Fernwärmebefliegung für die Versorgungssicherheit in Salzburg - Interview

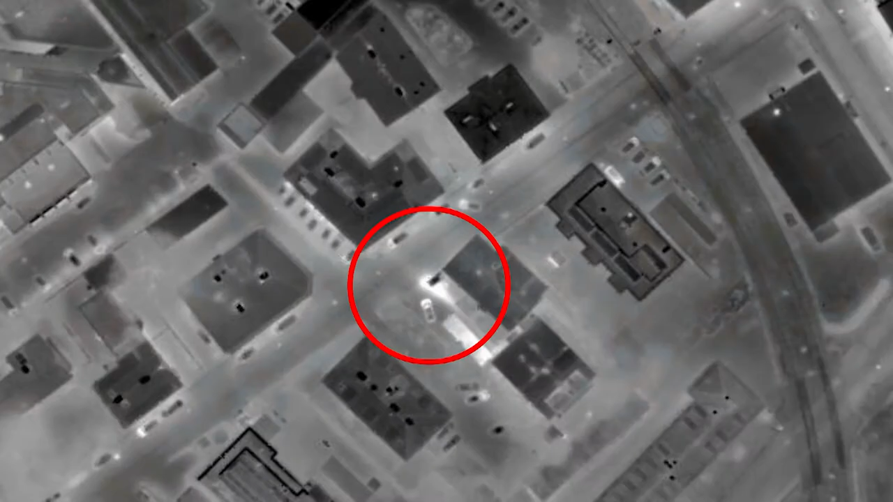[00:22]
dass da zum Beispiel die Leitung einen Isolierungsschaden hat oder einfach ein Rohrbruch,
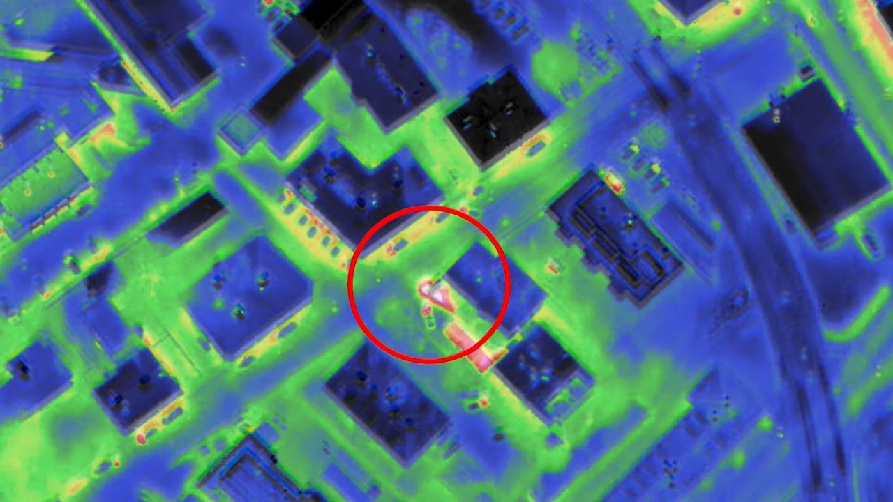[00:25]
sozusagen das heiße Wasser austritt und diese Temperaturänderungen auf der Oberfläche werden durch diese Thermographie detektiert und durch das können wir feststellen, ob man da was für einen Schaden man da hat und was man dann machen muss.